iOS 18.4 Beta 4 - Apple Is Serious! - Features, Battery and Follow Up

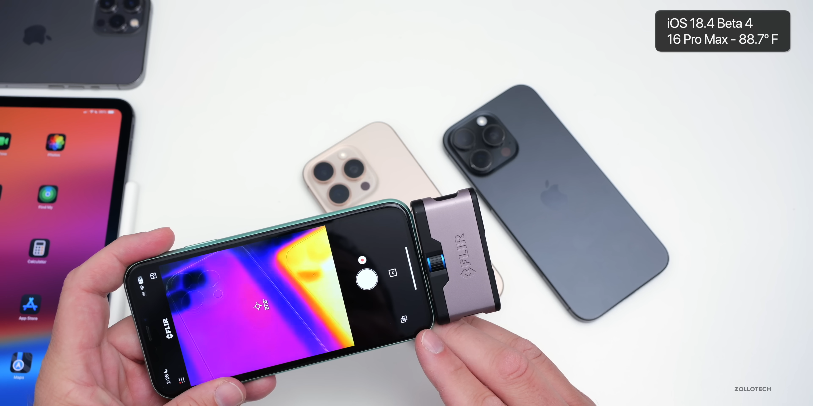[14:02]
it's even cooler than that at about 27.8 or 28 degrees celsius so in general both are staying nice and cool especially at idle this is some of the best we've